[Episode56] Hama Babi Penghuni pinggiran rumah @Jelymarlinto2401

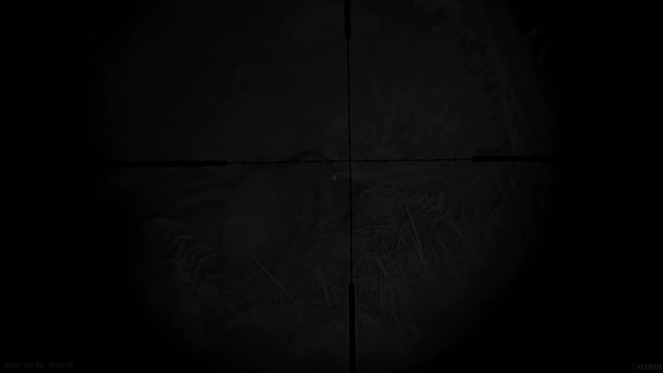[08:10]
Oke kawan, di sini kita lihat babinya datang itu rombongan ya,
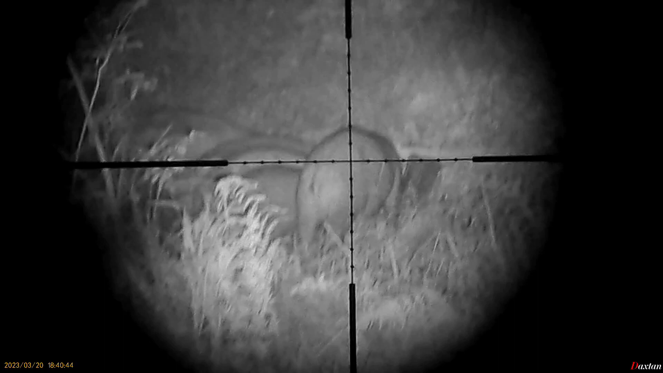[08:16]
sekitar 8 ekor babi. Namun saya di sini nggak sempat shot karena terlalu goyang babinya, nggak tenang dia. Kemudian posisi babinya juga kurang tepat dan di sini kamera saya ini center IR-nya itu lowbat,
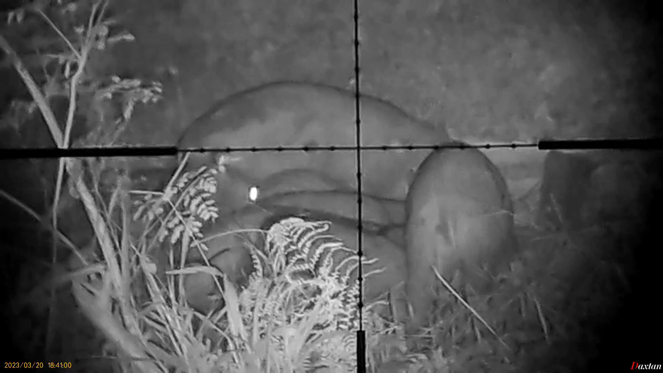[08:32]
jadi pada saat saya mau shot itu dia jadi ya, pada saat saya akan nembak IR-nya itu lampu IR-nya mati, jadi babinya keburu pergi. Kemudian umpan yang saya tebar juga itu habis ya umpannya kita. Saya pasang umpan cadangan.
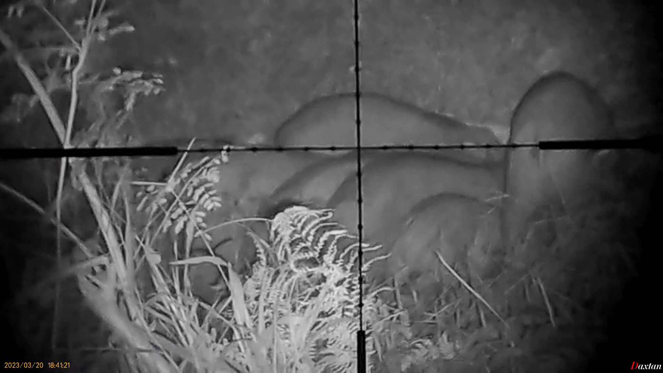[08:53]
Nanti di 30 menit ke depan saya nunggu terus babi yang lain datang.
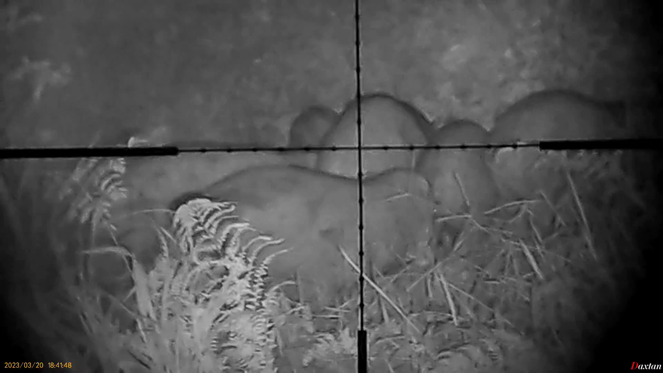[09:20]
Ya, di sini sebenarnya saya sudah bisa shot salah satu dari hama babi ini, tapi karena saya terlalu memilih yang besar,
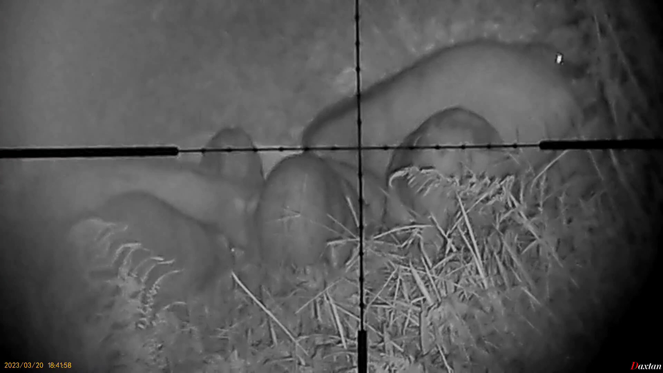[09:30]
akhirnya nggak dapat momen untuk nembak sampai babinya lari.
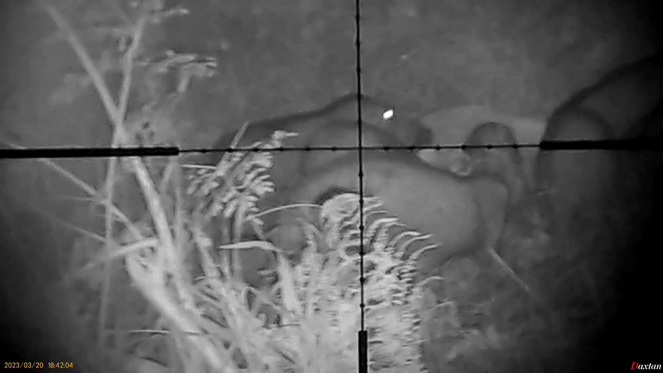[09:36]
Di sini terlihat lampu IR dari inframerah saya ini sudah mulai redup,
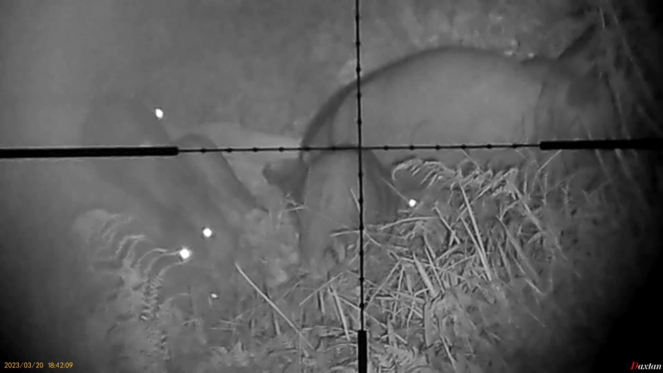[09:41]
sudah mulai swap dia tenaganya, baterainya.
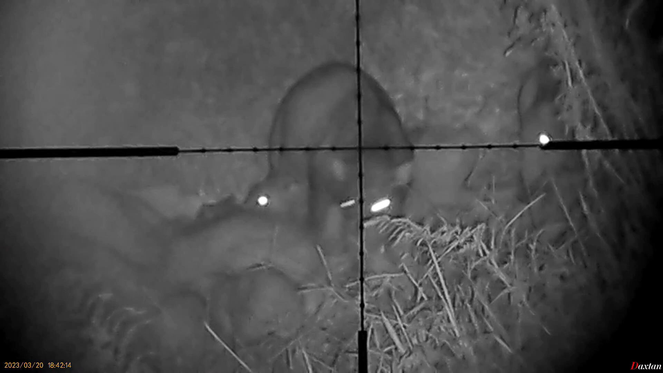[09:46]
Nanti saya ganti baterai baru,
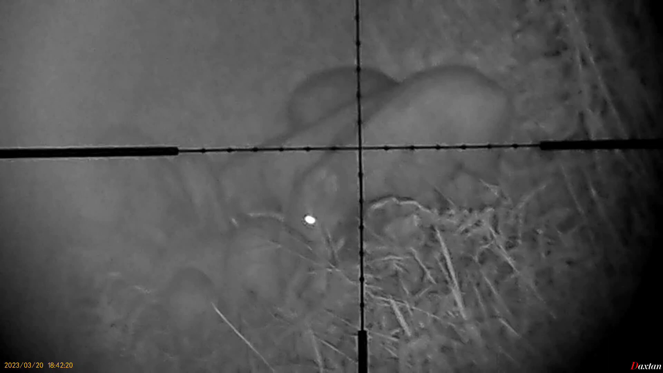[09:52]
tapi babinya sudah keburu pergi semua karena umpan yang pertama juga sudah habis.
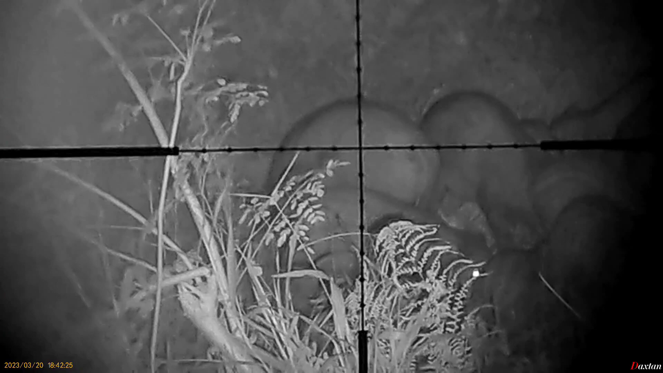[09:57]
Sini sudah mulai terlihat, sudah semakin redup dia.
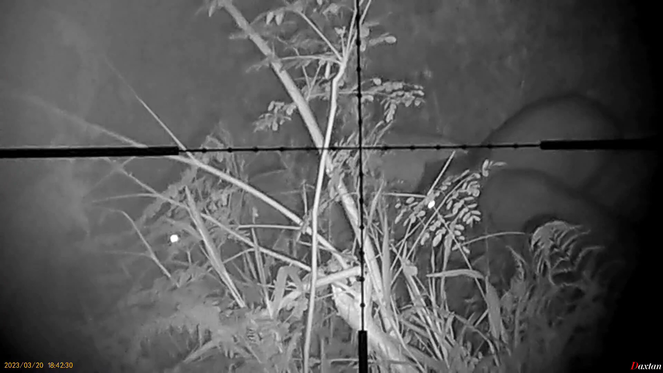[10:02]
Dan akhirnya babinya pergi tanpa saya shot. Nah, udah mulai redup, IR-nya udah mulai mau mati ini.